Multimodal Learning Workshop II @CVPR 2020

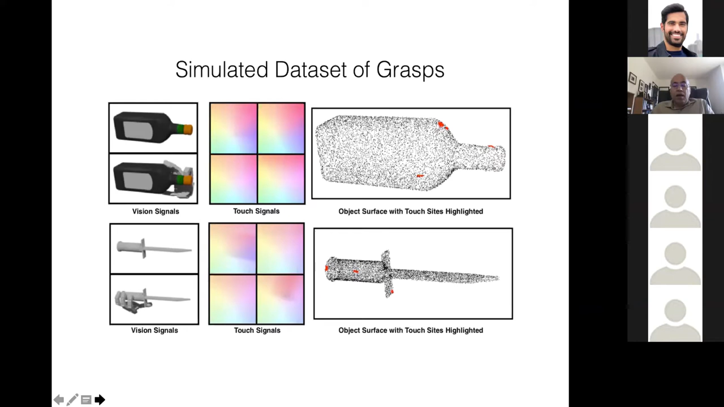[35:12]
uh the occluded knife because you're holding it in your hand and then the touch signals at the four locations uh okay so uh so what we need is a neural network architecture for